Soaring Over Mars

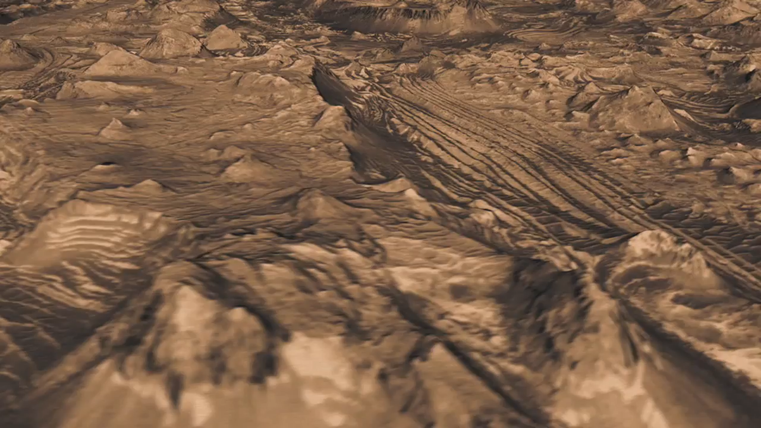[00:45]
Some of these buttes extend up a football field in size.
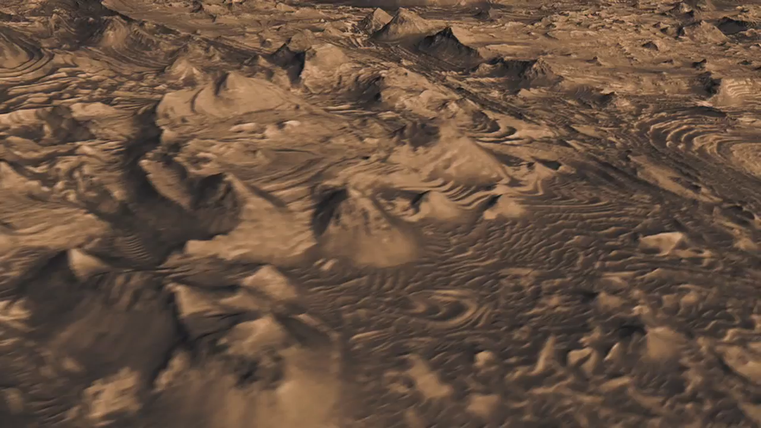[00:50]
Fault systems that were produced by earthquakes, in this case, marsquakes, give us clues as to whether this is material that was eroded away or actually whether it was deposited and then eroded later. The stress pattern shows the canyon formed first, was filled with material, and eroded away, leaving these buttes.
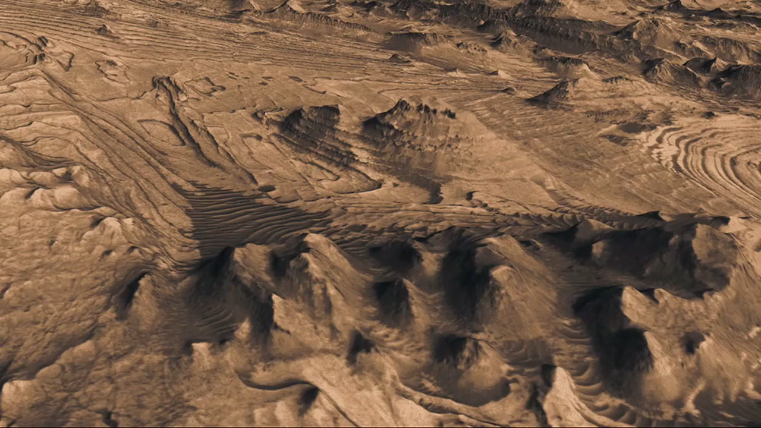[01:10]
With the buttes being formed by more resistant rock at the top of the buttes, darker in these images.